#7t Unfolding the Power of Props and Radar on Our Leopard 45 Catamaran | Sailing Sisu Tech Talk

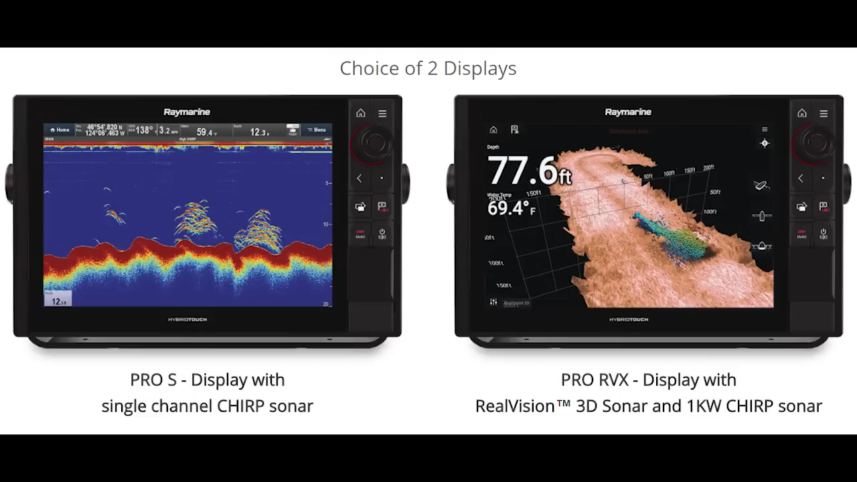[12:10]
On screen: depth 77.6 ft, water 69.4°F
standard sonars and radars is working and i will come to the radar a little bit later but the chirp is actually like small electronic signals that i sent out not analog signal but a digital pulse that i sent out which also reduce a lot on the battery life on the
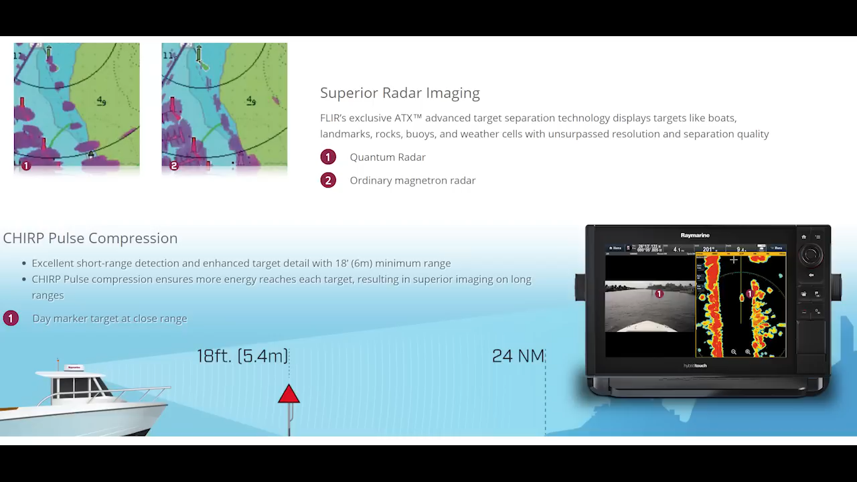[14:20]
see much better and then an ordinary magnetron radars and it see much more details it can also see very closer objects and then the magnetron radar see so you can actually see rocks and buoys and weather cells